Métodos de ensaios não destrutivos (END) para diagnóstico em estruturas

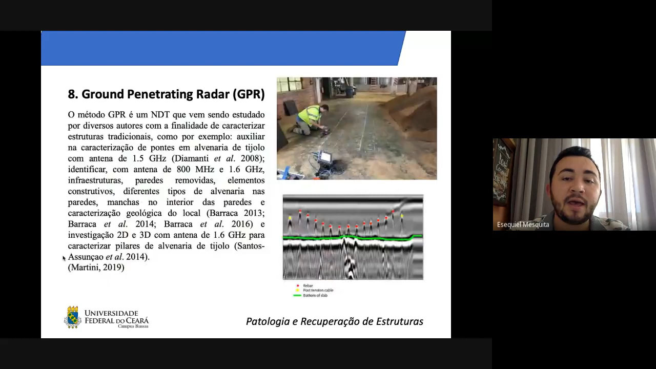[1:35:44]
Ela é bastante utilizada para mapear pisos, elementos estruturais, né, esse aqui é um espectro típico do georadar, o georadar é muito interessante, porque você consegue detectar vazios, né,
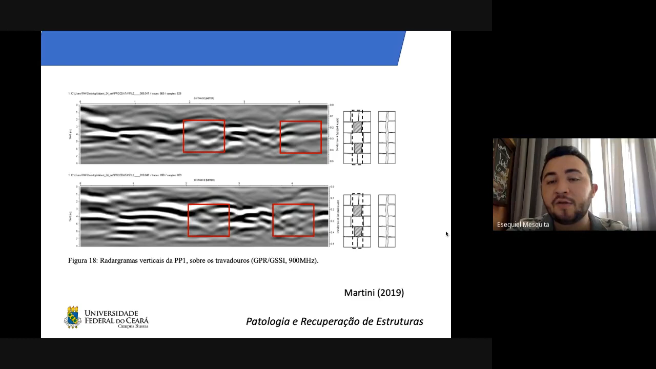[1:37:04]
quer dizer que ali eu tenho um vazio, tá bom? Então, você consegue, por exemplo, detectar vazios em paredes de um metro e meio de espessura, então, isso é interessante, tá bom?